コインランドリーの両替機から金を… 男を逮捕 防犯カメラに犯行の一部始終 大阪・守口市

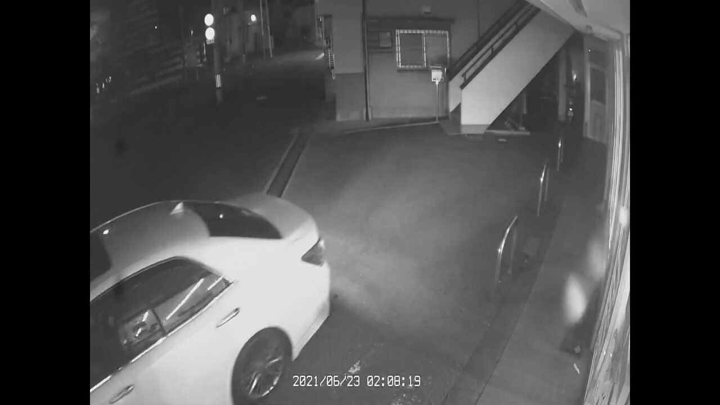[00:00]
コインランドリーの前に止まった白い乗用車。
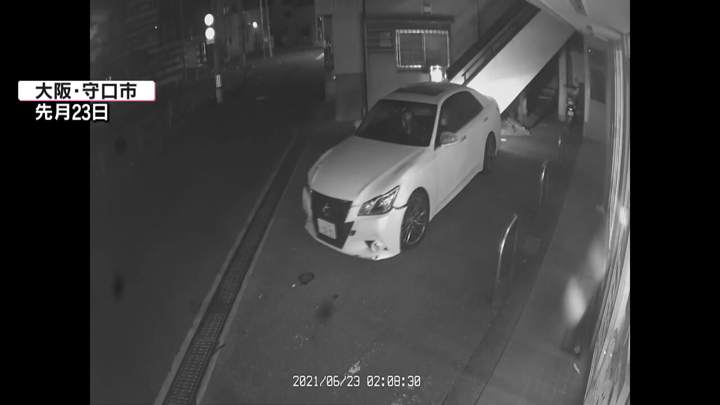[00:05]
バールのようなものを持った助手席の男が辺
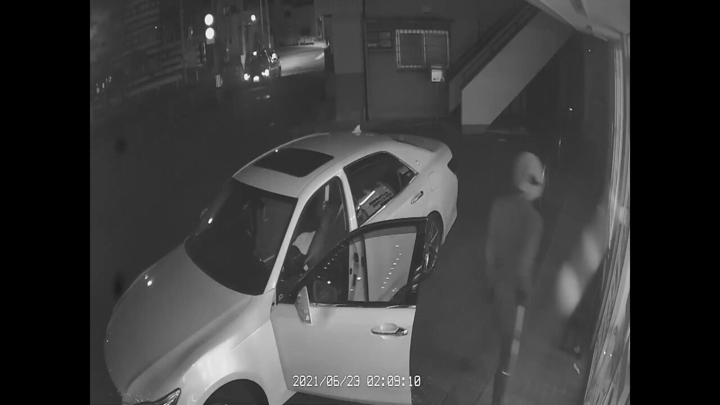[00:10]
りを見回しながら店に入ると、一直線に両替機へ。